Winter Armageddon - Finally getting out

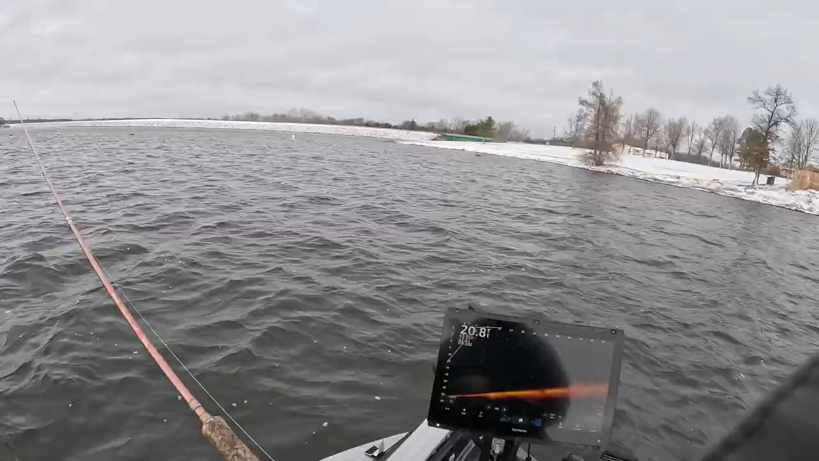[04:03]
well we finally found a really good group here it's been a while to be honest with you searching around on a lake that you haven't fished in a long time but without a doubt they are stacked on this little hillside right here and this is the first cast and i usually love when they're stacked like that there's our first fish that is our first cast of these and we should have a good day this is feeling like a good fish good fish right here
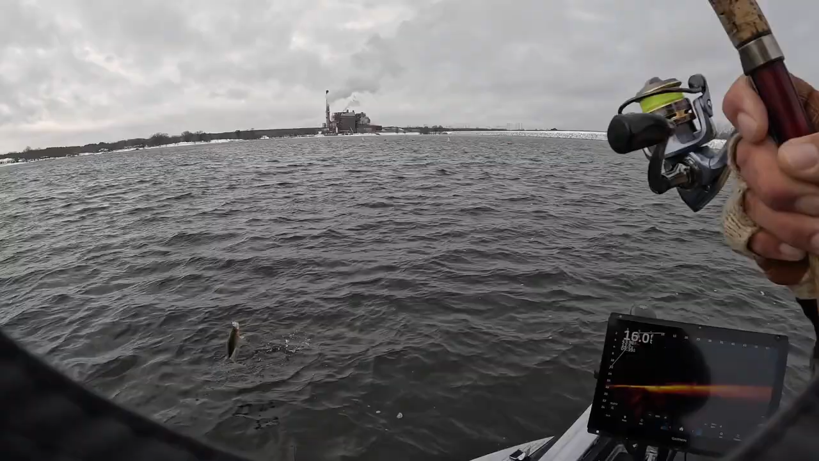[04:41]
oh yeah oh yeah slabalicious baby i don't know if you guys saw that very well on the live scope but
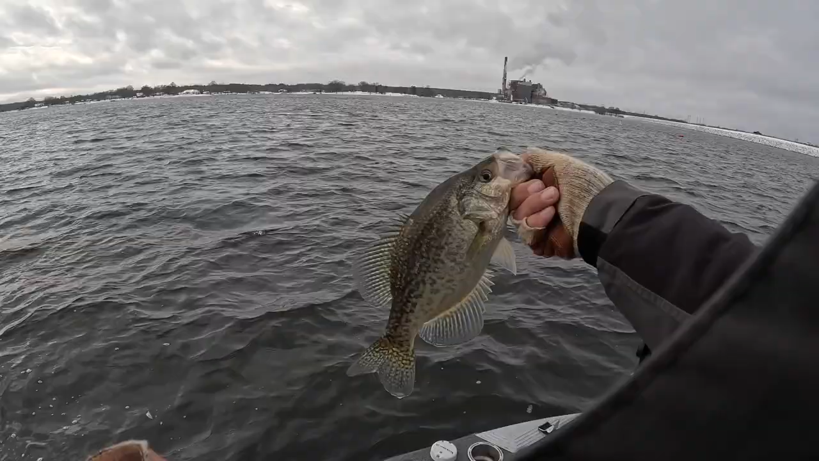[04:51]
that is one heck of a start right there that's a good fish man just missed the fish right there there's another good one these fish are just all over this point and uh they're basically just schools
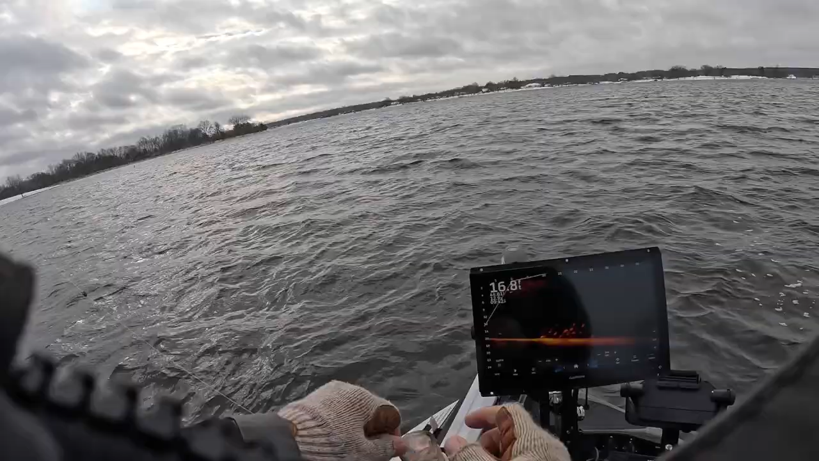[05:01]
hopefully you guys can see that there's schools that are moving in and out of here so you can see that right there i'm gonna drop down right here you can see it pretty clearly i think and i did go ahead and add that weight back on i've taken it off for some time but until we find some that are really going to be shallow but there he is right there look at this that should just come right up and touch it and when they do i can feel it on that braid it just makes it that much easier with the braid and
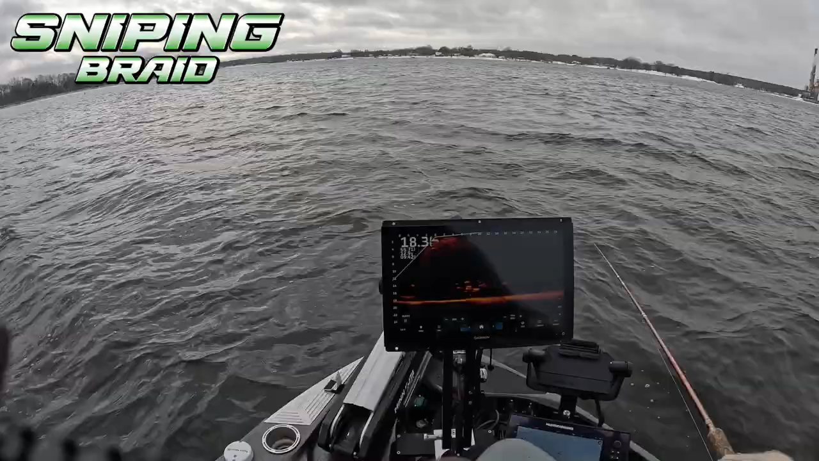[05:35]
you can see me i'm just in there i see one creeping up on it